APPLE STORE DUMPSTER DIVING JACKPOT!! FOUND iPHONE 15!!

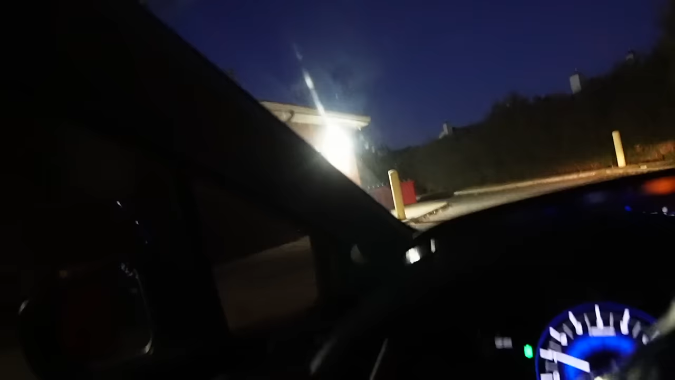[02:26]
So there's a dumpster right here, and I think the Apple Store is up here somewhere. Okay, here we go, here we go. Oh, there's a car here.
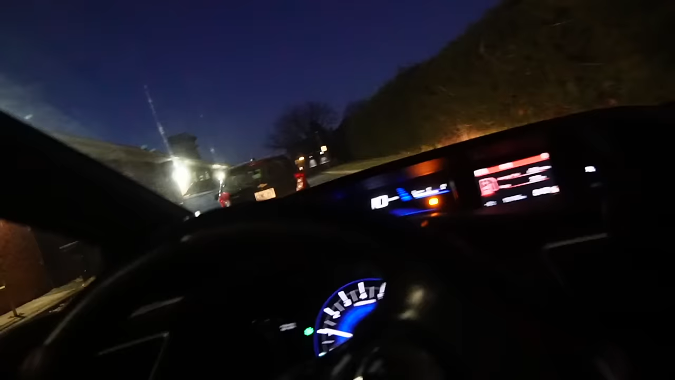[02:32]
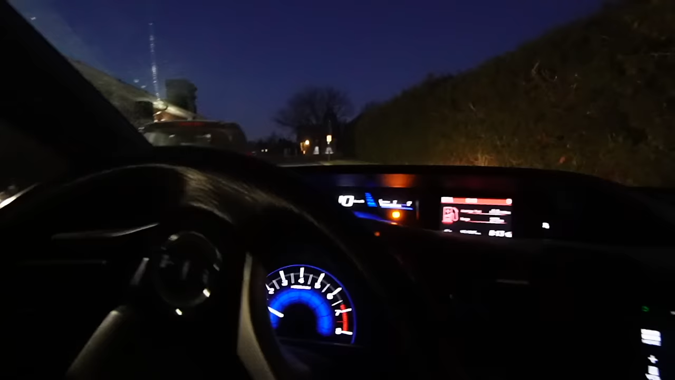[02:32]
Yo, there's literally a car right here.